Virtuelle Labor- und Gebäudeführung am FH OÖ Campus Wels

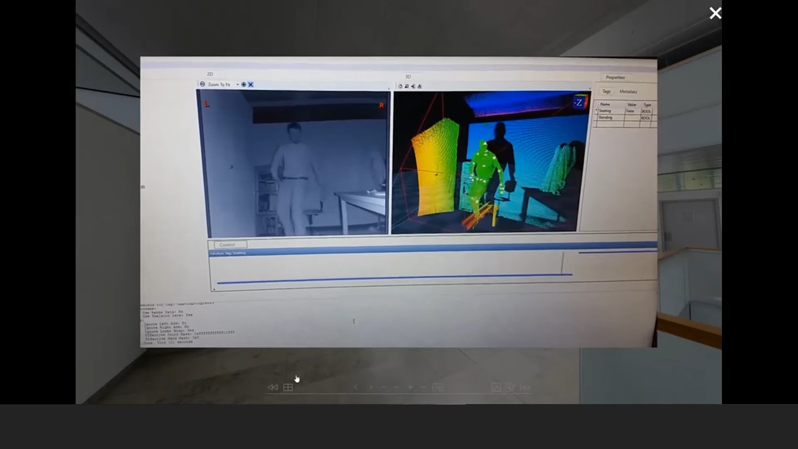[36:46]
High-Speed-Kameras oder 3D-Sensorik ergänzt durch spezielle Beleuchtungseinrichtungen wie multispektrales LED-Equipment, Domeleuchtung oder Polarisationsoptiken.
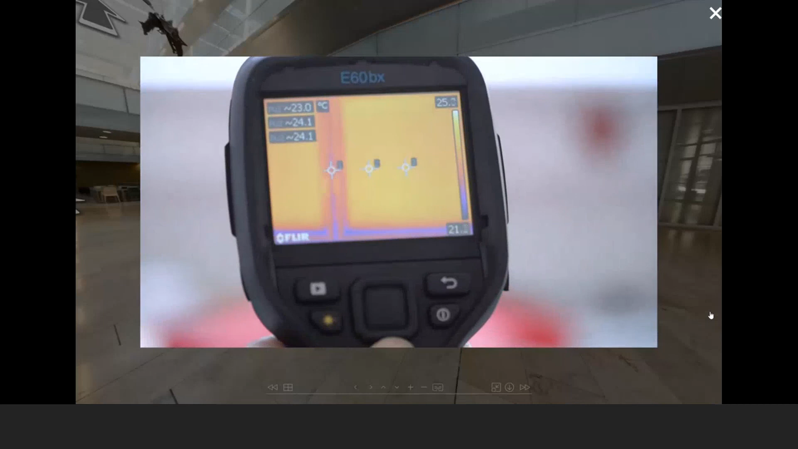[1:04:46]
und thermische Schwachstellen identifizieren kann, kann man mit einem Blower-Door-Test die Luftdichtheit von Gebäuden messen.